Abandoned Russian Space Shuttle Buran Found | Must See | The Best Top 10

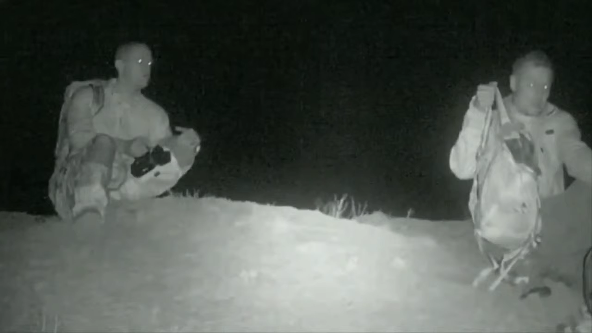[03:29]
Then, recording their exploits with an infrared camera, they scrambled over a high wall and slipped inside a hangar.
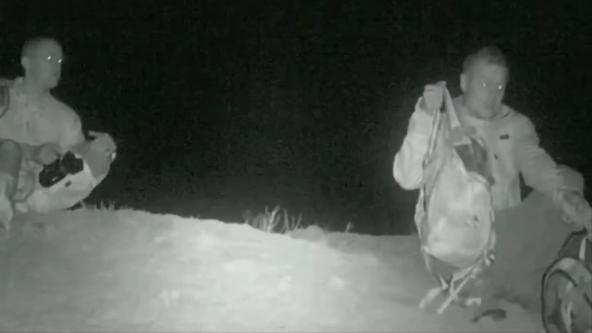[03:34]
And before turning in for the night, exhausted, they caught sight of their prize, a retired Soviet space vehicle, rarely seen firsthand.